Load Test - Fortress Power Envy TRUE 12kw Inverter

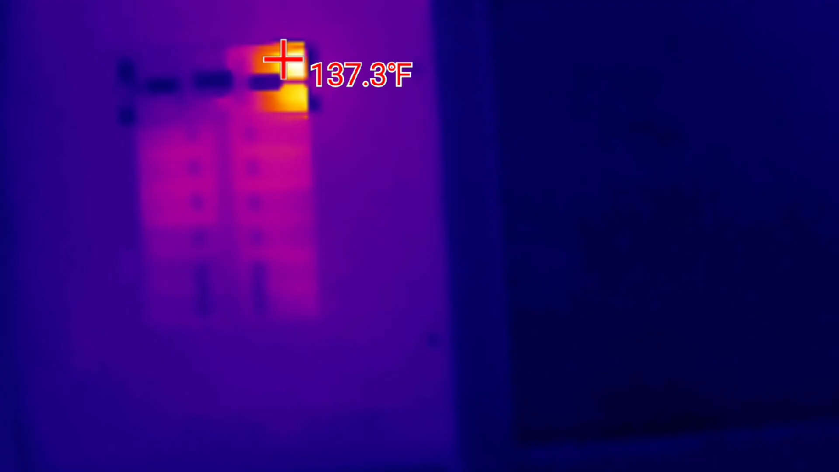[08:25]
On screen: spot 137.3°F
It was not worth it to me to try to catch a fire in my load center.
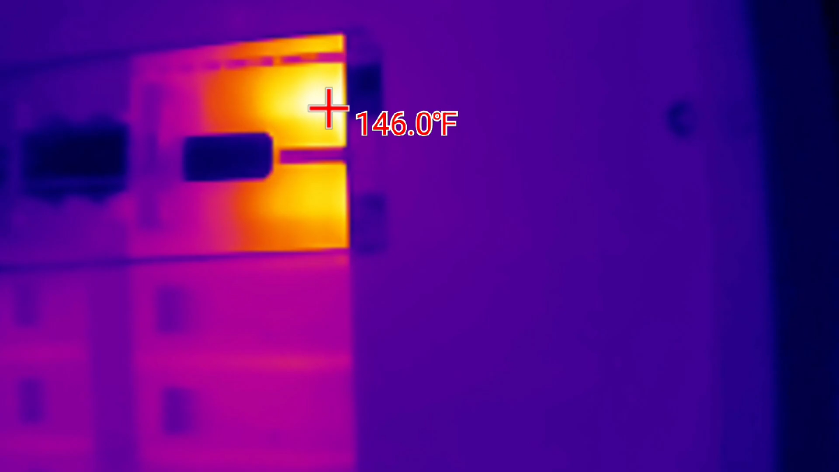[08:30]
On screen: spot 146.0°F
So I pulled back off of that and ran this for a total of 45 minutes at a good discharge rate.